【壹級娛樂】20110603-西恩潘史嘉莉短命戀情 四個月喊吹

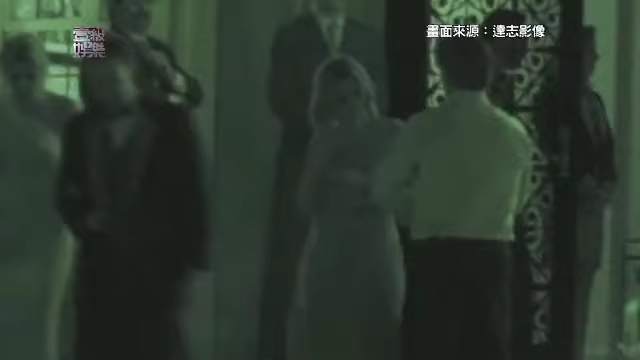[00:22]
5月初更难得被狗仔捕捉到西安潘贴